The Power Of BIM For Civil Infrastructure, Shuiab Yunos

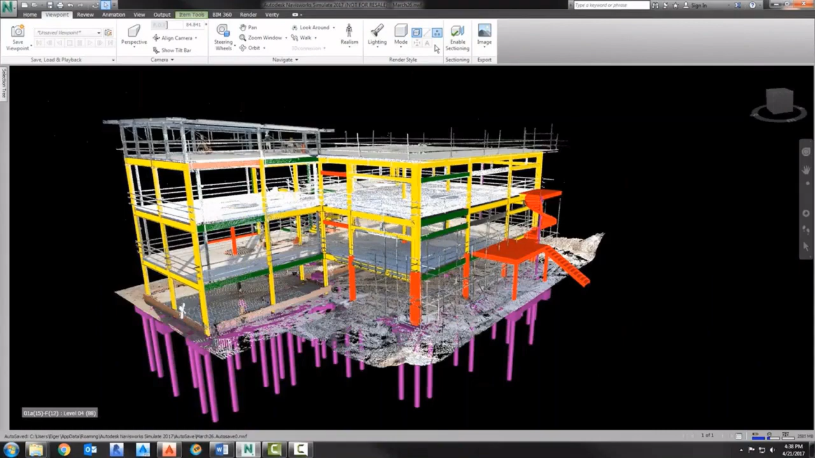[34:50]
Not only that, you can switch on and off the point cloud versus the design stage.